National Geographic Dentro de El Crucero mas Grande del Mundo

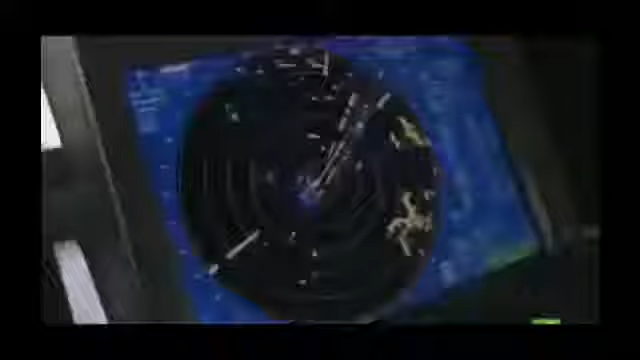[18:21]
Su misión es quitarse de en medio, pero no se mueve, sigue cruzándose.
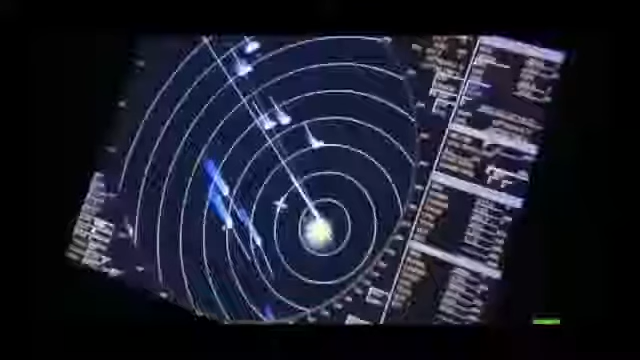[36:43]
3 millas. Somos un objetivo fácil. No vamos armados y ellos lo saben.